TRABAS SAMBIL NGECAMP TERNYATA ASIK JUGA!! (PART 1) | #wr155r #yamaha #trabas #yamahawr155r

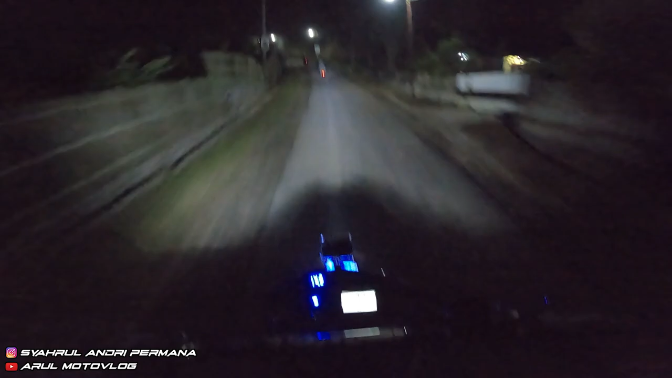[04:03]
Jalurnya lewat rumah-rumah orang, rumah-rumah warga. Jadi masih di dalam kota lah. Bromo baru dibuka lagi nanti tanggal 21 habis PPKM katanya.
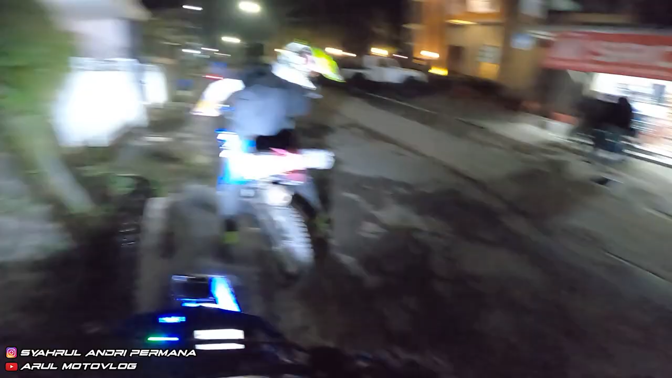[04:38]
Itu pun kalau nggak diperpanjang katanya sih. Ngisi bensin dulu si Husky, si Doris, Bang Doris.